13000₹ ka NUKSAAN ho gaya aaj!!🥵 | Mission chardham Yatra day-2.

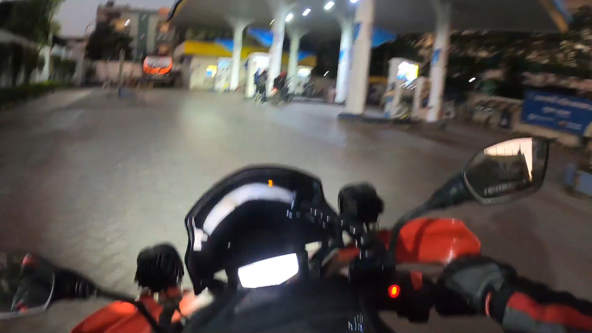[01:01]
गाड़ी जो है रिजर्व में लग चुकी है, तो सोचा पहले फ्यूल भरवा लेते हैं।